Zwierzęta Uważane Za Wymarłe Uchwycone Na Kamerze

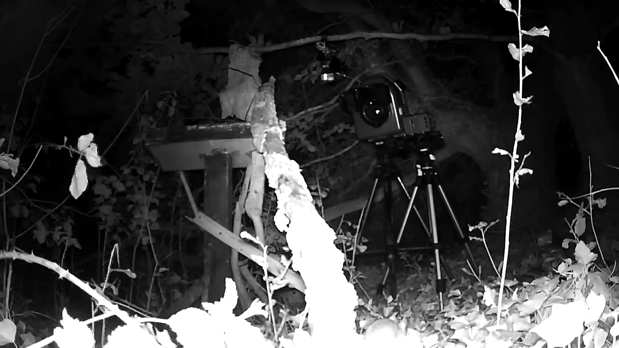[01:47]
W przełomowym odkryciu fotograf dzikiej przyrody uchwycił pierwsze fotograficzne dowody na istnienie czarnego lamparta w Afryce od ponad wieku, używając kamery pułapkowej strategicznie umieszczonej na ścieżce lamparta w Kenii.
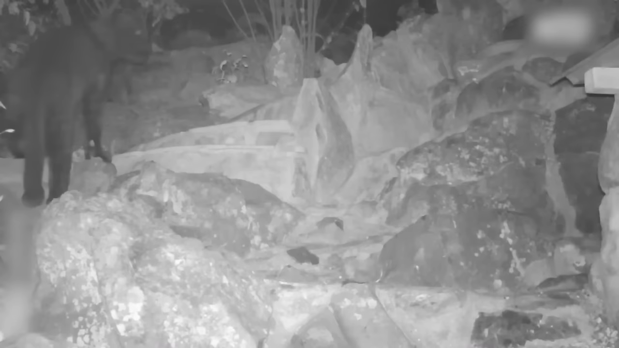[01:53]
Początkowo napotkał rozczarowanie, ponieważ noce mijały bez sukcesu.
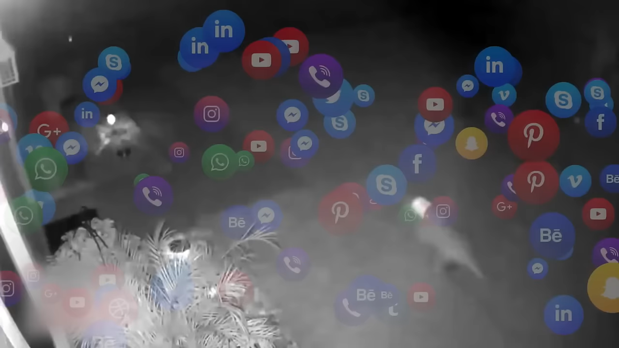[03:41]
stworzenie zostało uchwycone na kamerze monitoringu uruchamianej przez czujniki ruchu, gdy zaczęło biec przez podwórko na Florydzie.
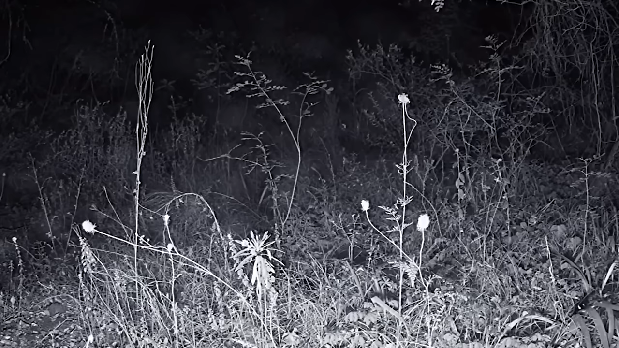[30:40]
Kamera szlakowa ustawiona w lasach Michigan zaczęła nagrywać po uruchomieniu czujników ruchu. Sekundy po włączeniu kamery, szybki młody Velociraptor przebiegł tuż obok niej. Biegał tam i z powrotem, być może zdezorientowany lub próbujący znaleźć drogę powrotną.